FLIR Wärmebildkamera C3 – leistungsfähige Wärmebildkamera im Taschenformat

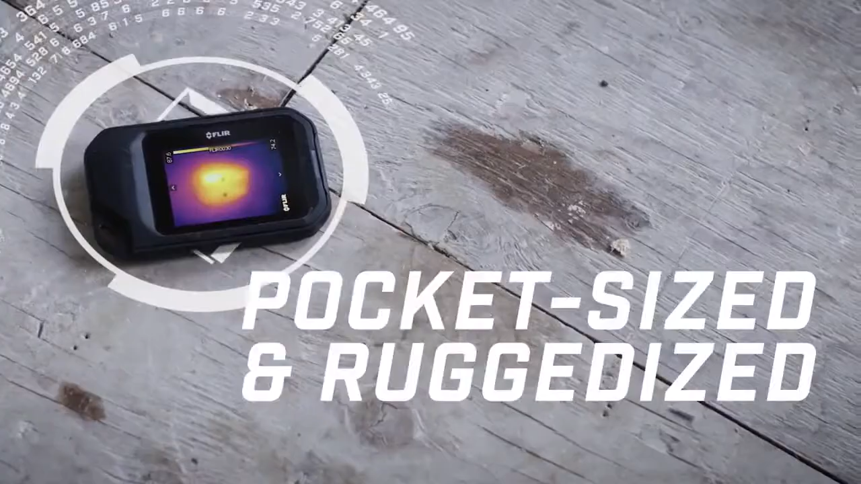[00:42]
so it's a real industrial professional tool that holds up in the field.
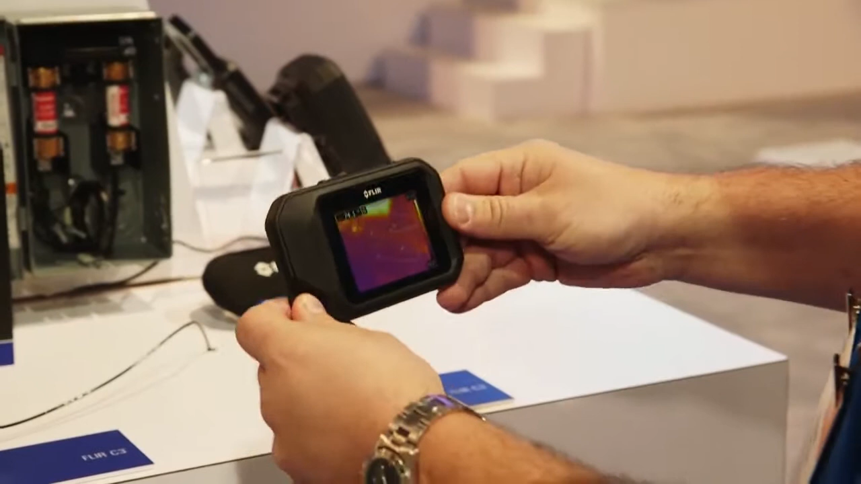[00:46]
It's a very intuitive system to use. It has a touchscreen interface, it has a main menu and sub menu system.
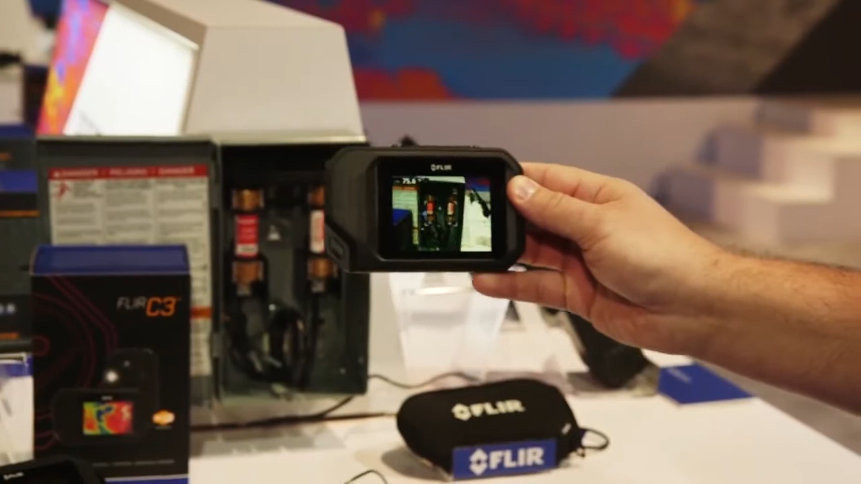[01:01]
We have a visual camera as an identifier, and we have a thermal camera. The thermal camera is an 80 by 60 array of detectors to give you a lot of data.
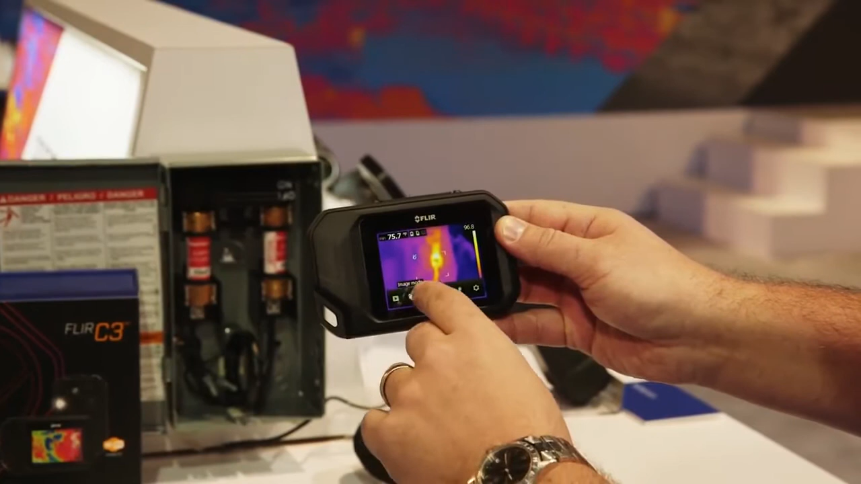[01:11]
Another great feature on this camera is our patented Thermal MSX technology, where we take that visual image and we overlay it on top of a hundred percent of the thermal image.
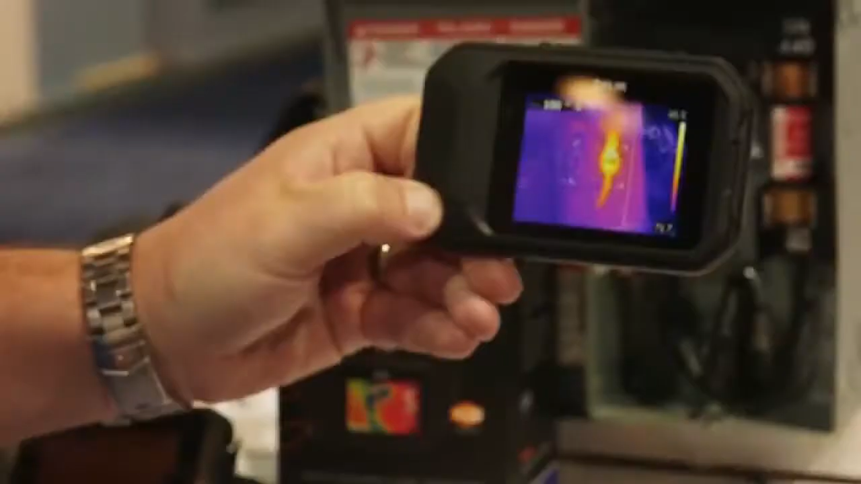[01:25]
Another great advancement with the FLIR C3 is the spot measurement tools.
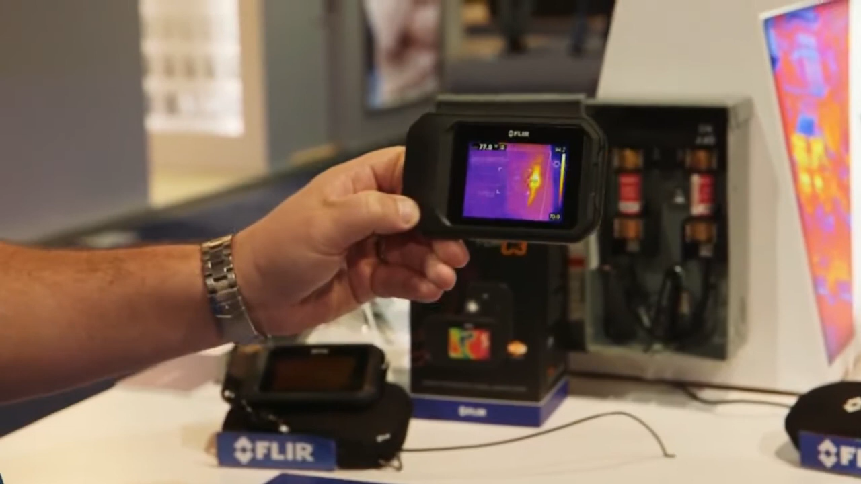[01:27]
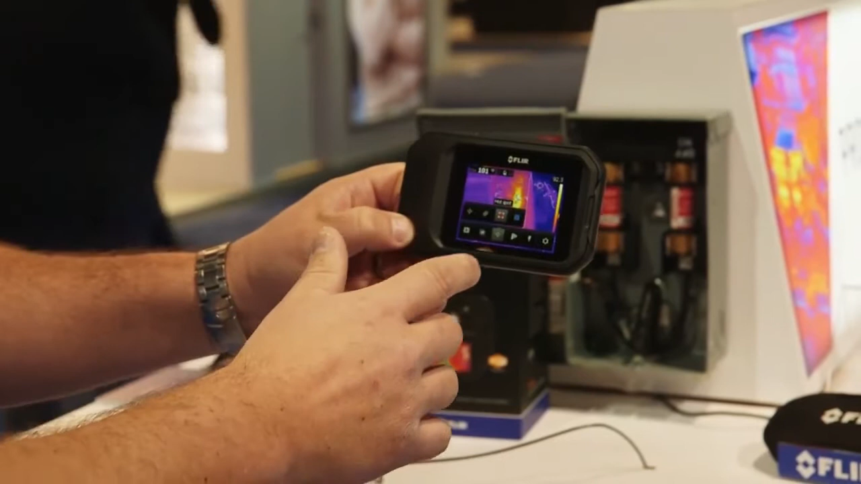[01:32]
So we have the center spot, no spot, cold spot, and hot spot.
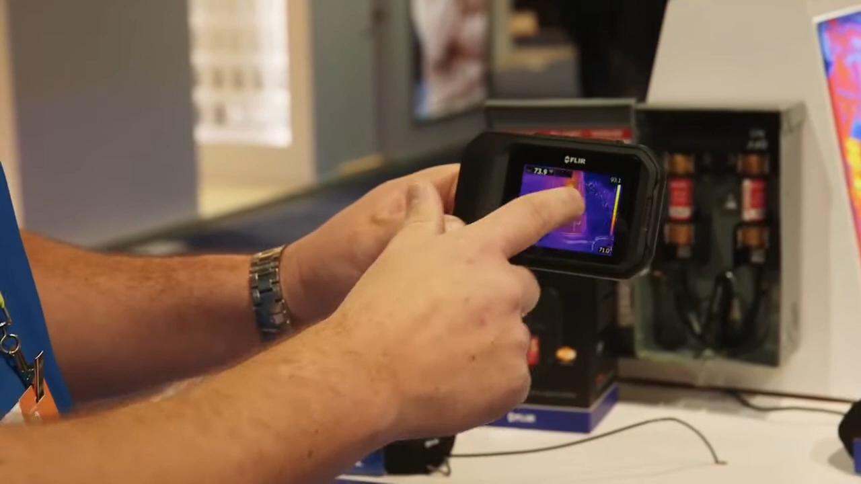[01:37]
What's great about this hot spot feature in this demo example is inside that white little box,
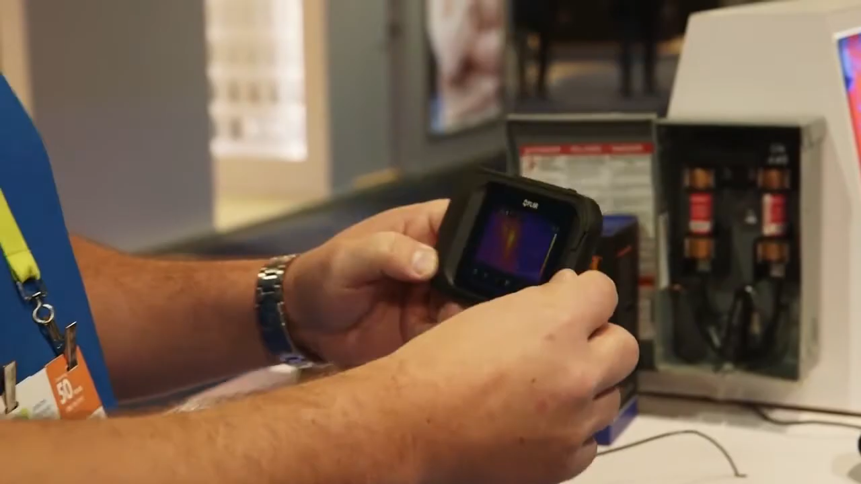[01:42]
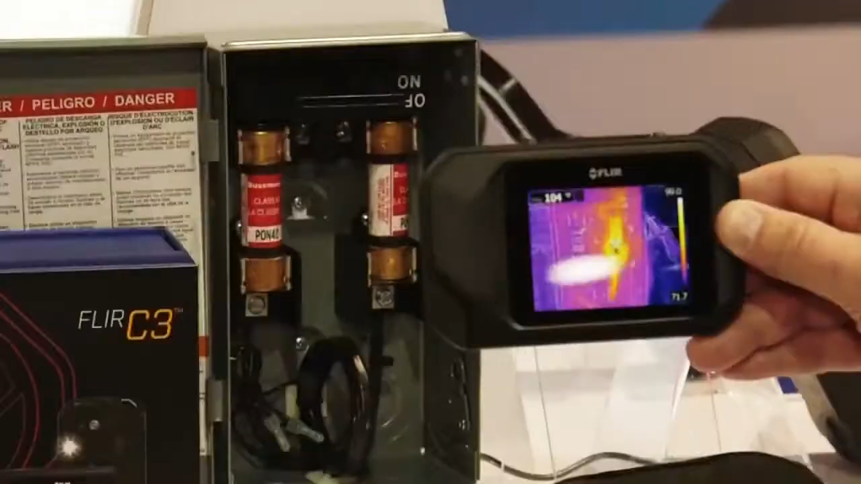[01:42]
the cursor will go to the hottest spot in the view, and that gives you an immediate measurement up in the upper left hand corner.